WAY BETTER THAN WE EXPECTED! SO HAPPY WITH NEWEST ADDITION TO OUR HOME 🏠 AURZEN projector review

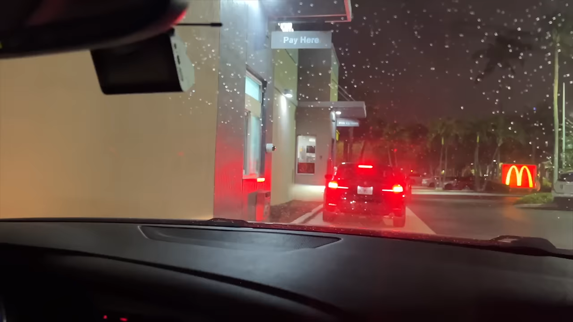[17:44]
It's starting to rain a little bit. So we're closing the window. Fini. You so excited? Oh my goodness. Oh here we go.